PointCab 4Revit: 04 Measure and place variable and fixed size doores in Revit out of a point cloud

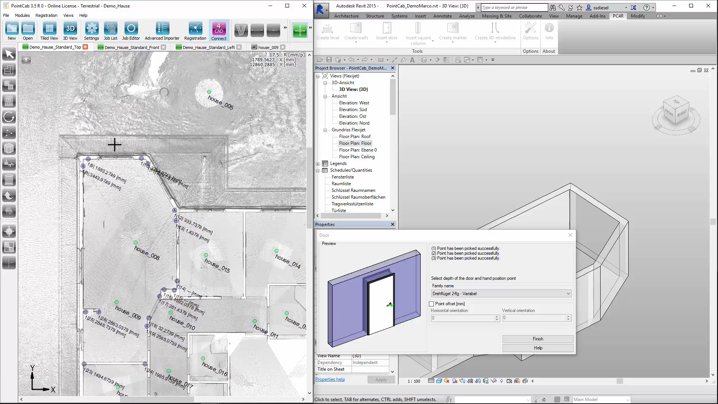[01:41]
It is also possible to insert doors with predetermined dimensions. As we have done previously in the window, we go to Options and search for tolerances. Round determines whether the tolerance should be set to round up or down. Then we select the door dialog in the door family and pick a family name.
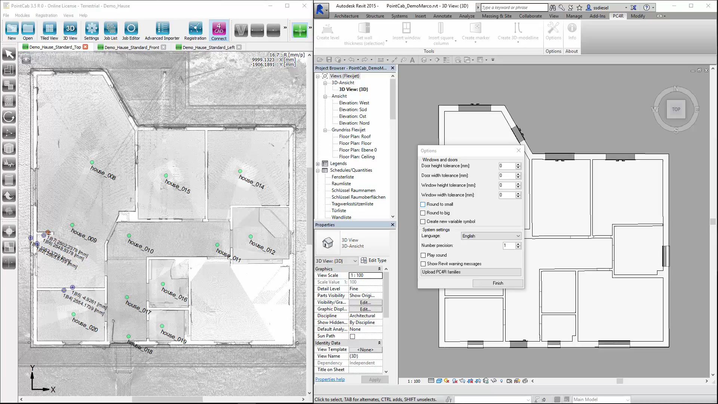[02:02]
Revit will then search for a suitable door in the family for a door in the appropriate size. Should no matching door be found within these tolerances, a new family will be created.